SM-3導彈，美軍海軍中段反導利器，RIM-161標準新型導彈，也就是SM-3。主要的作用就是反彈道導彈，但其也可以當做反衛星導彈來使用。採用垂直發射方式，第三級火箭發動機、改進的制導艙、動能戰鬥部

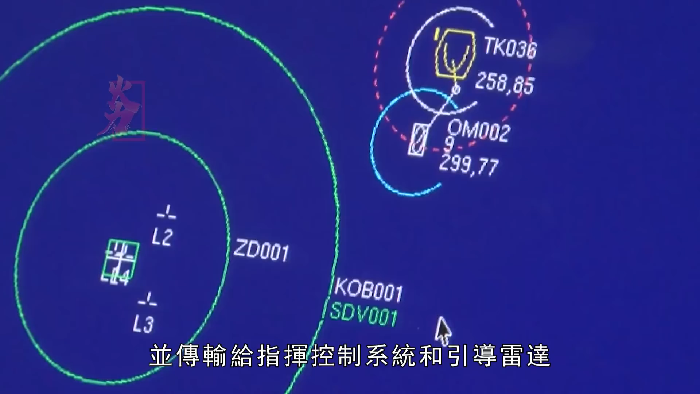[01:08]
指挥控制系统迅速做出决策指挥发射反弹道导弹并由引导雷达引导导弹准确地拦截目标
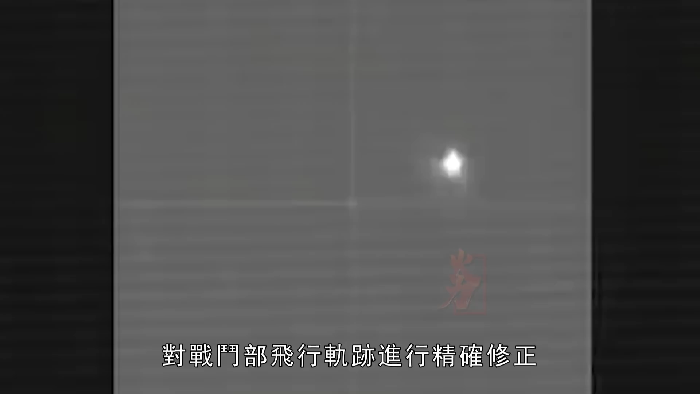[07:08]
战斗部飞行轨迹进行精确修正通过分析目标红外图像确定其有效载荷区